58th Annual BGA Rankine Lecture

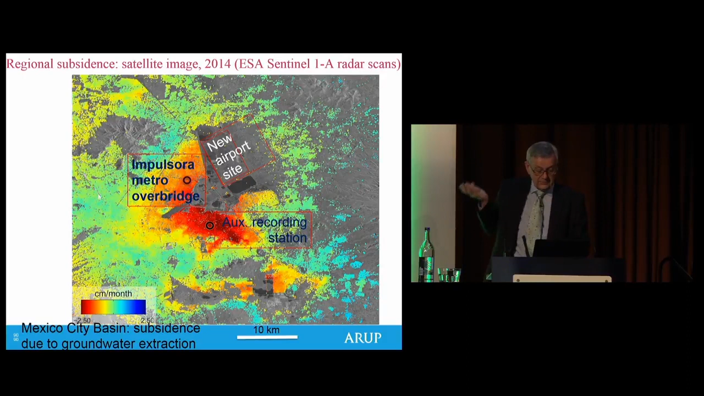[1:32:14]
There's also a bit of brady sismo going on in the volcanic areas here where the ground is going up a little bit. So it's important to make sure that the foundation system has enough space to settle a little bit without hitting that first hard layer and emerging out of the ground.